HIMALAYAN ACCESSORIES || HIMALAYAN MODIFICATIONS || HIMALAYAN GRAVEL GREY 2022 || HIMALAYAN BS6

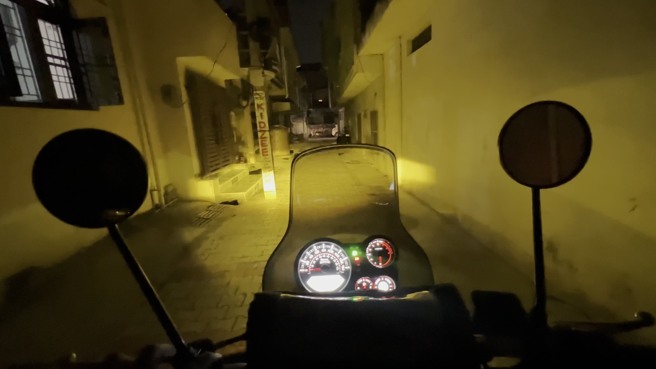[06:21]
देखो बाई कितनी ब्राइटा यार यहां कितनी ज्यादा ब्राइटा यार यह पूरी रोशनी
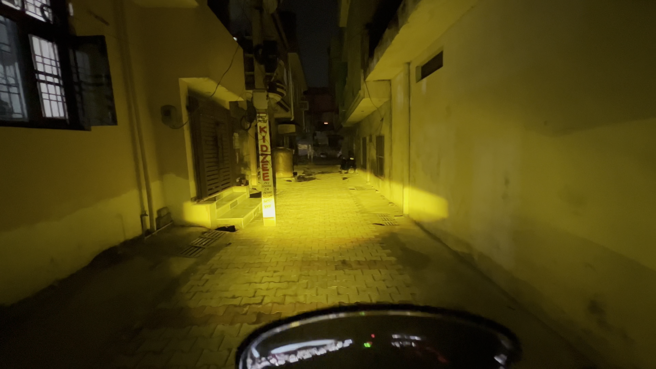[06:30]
कर दी यार इसने देखो कितनी ब्राइटा यहां यह है इसकी लो बीम जो हम इसको आफ करके इसकी ओन करे हाई बीम तो ऐसी कुछ लाइट है इसकी ऐसी कुछ लाइट है इसकी
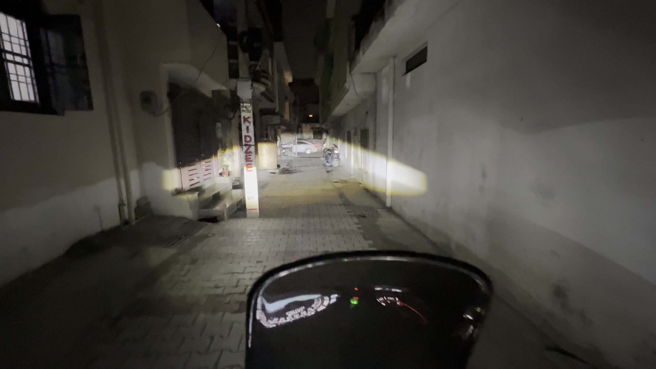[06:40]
आपको बिल्कुल पता चल ली रहा होगा कि इसकी लाइट कैसी है
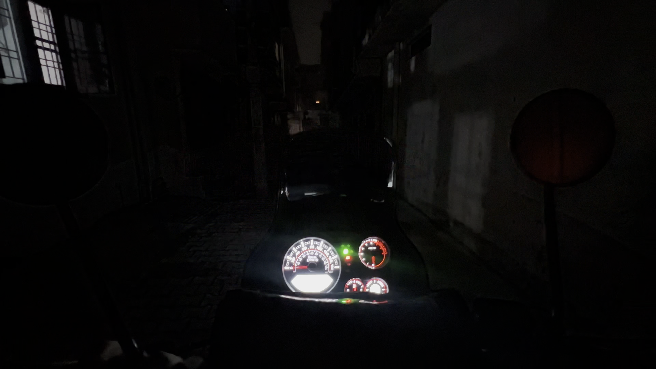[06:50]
और अगर मैं आपको इसकी मेन लाइट दिखाऊं जो मैंने LED लगाई आगे तो वो कुछ ऐसी है
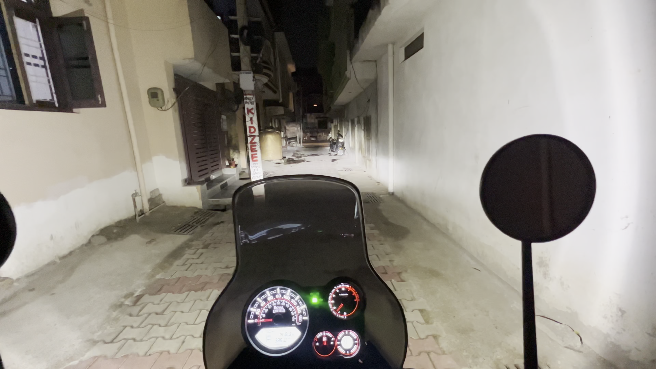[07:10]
ये मतलब दिन में भी बहुत justice करती है देखो भाई अगर इसके साथ मैं अपनी low beam mount कर दू तो देखो एक ऐसा है और अगर मैं इसकी low beam करके वो auxiliary lights की high beam mount कर दू देखो भाई रोष्णी रोष्णी वाई तो ऐसी कुछ अपनी lights और जब आप बाद कर रहे ते डबल हॉन की तो भाई वो डबल हॉन कुछ ऐसे बचता है